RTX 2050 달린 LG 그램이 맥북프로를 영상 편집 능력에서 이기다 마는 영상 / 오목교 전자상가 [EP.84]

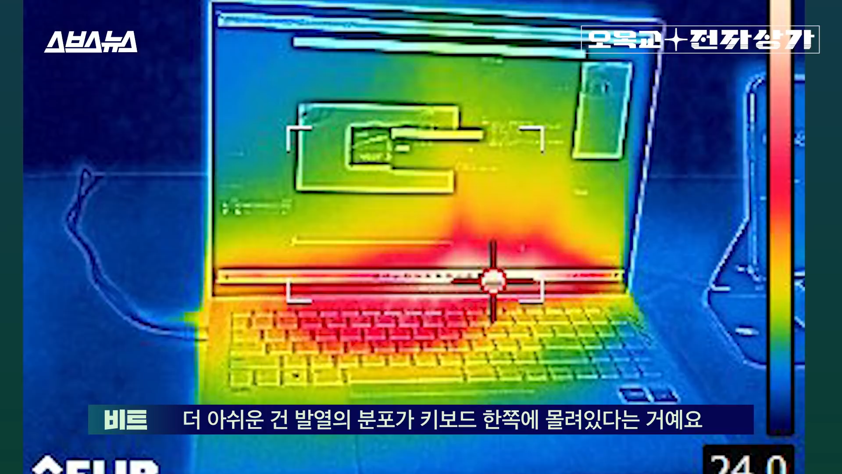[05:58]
물론 이건 실효품인 만큼 최적화가 덜 돼 그랬을 수 있다 치더라도 더 아쉬운 건 발열의 분포가 키보드 한쪽에 몰려 있다는 거예요.
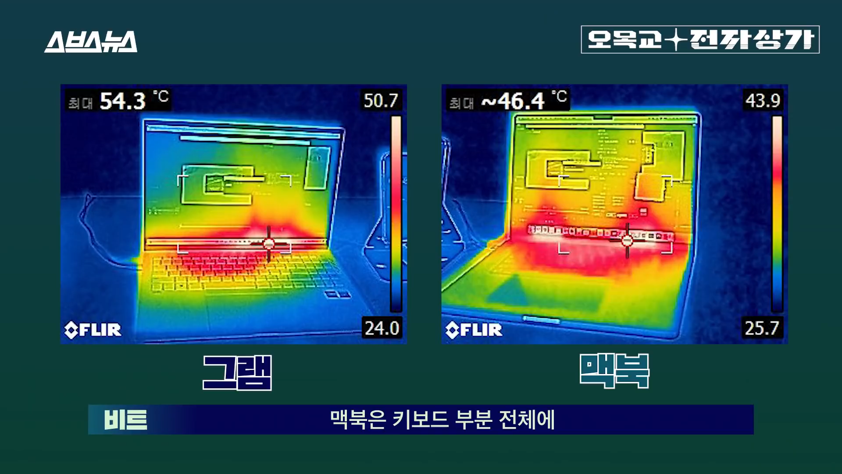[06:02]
맥북은 키보드 부분 전체 발열이 올라오는 형태임을 고려하면 아쉬운 부분이긴 합니다.